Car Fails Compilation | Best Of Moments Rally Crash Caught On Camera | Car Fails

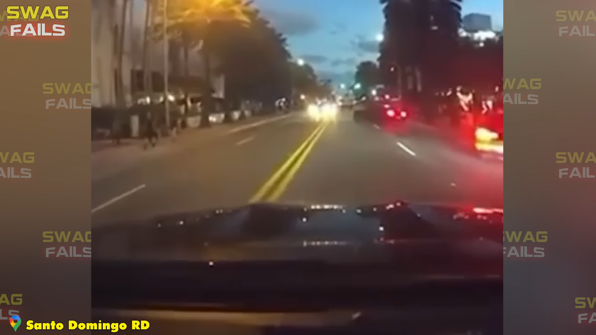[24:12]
The driver of the Ford momentarily lost control and fortunately didn't hit anything else. That's why we shouldn't stop her car on the road, even close to the curb, because someone can hit you at any time.